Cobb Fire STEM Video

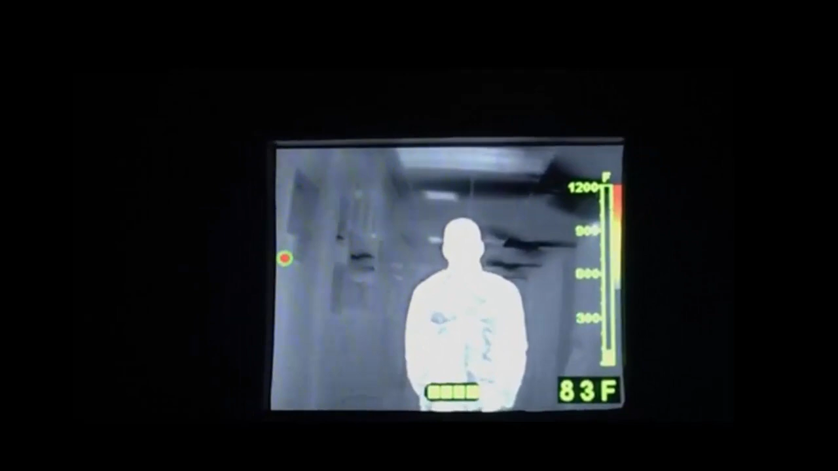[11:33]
On screen: spot 83°F
So if I cover it up, this is just a coat that I'm covering myself with. You can see that it's blocked out.